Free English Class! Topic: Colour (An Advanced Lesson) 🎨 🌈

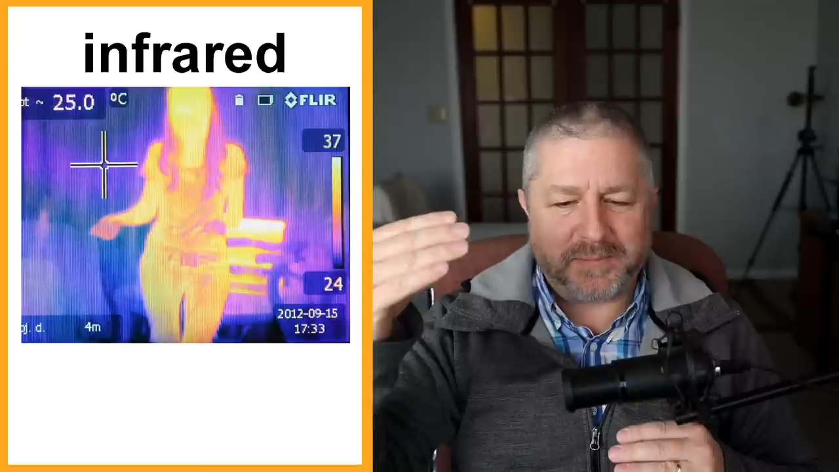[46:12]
On screen: spot 25.0°C
It's outside of the optical spectrum past red and it's a way where if you have special equipment you can actually see uh that non-visible light. So, I think they use infrared to see in the dark. Um remember, this isn't a science lesson but uh I think that's what they use infrared for. It sees heat, I think.